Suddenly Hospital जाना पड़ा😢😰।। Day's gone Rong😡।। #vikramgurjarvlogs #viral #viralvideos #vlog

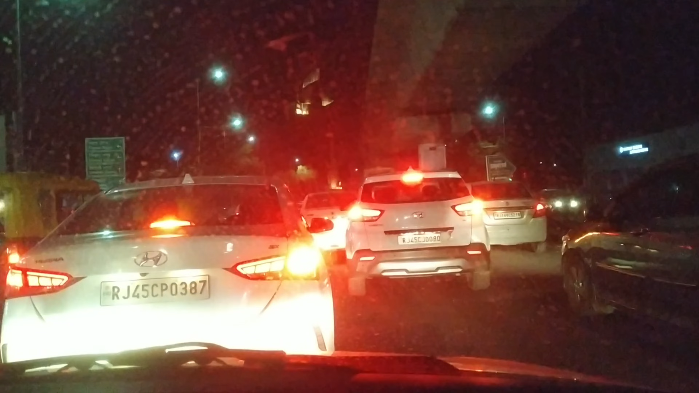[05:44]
DCM और ये DCM की पहले वाली लाइट है रेड लाइट ग्रीन हो गई है तो गाइस अभी पहुंच चुके हैं शादी में और ये रहा सूरज वो पीछे